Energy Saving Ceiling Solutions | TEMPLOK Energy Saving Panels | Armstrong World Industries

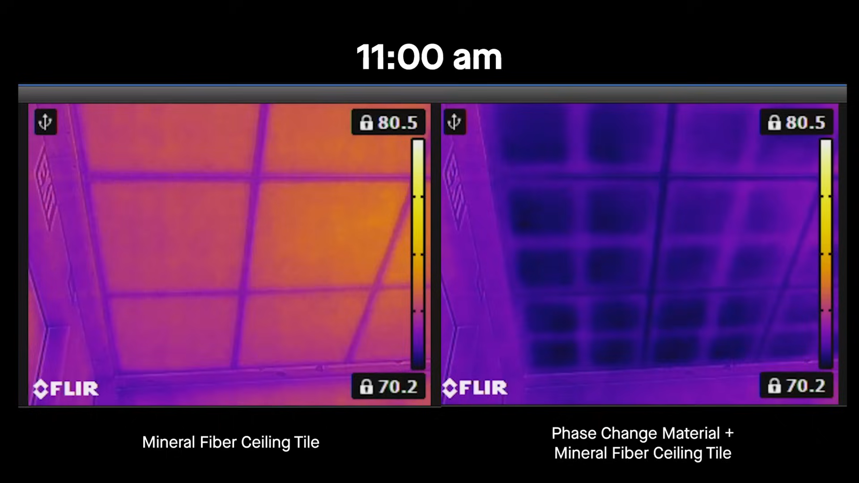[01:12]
An equal amount of heat is gradually added to each room, simulating the start of the day and internal heat sources like people, computers, and sunlight.
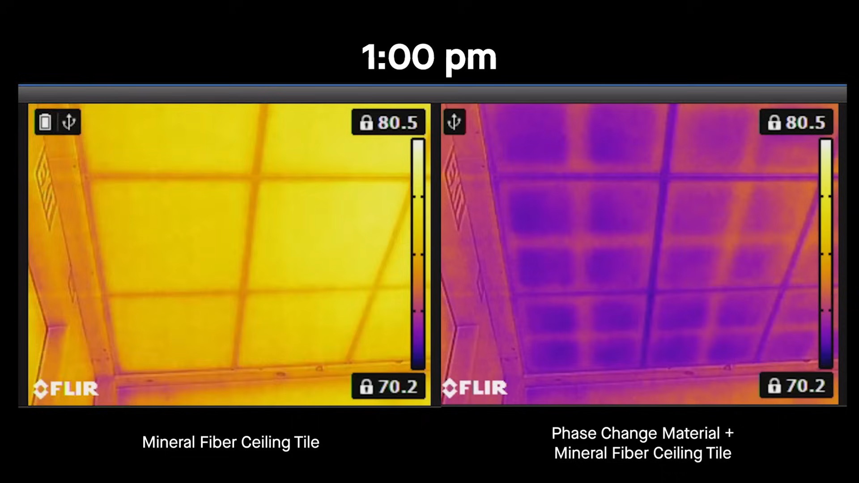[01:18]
The left ceiling, without phase change material, warms up quickly. The right ceiling with TempLock stays cool while it absorbs and hides heat from the space.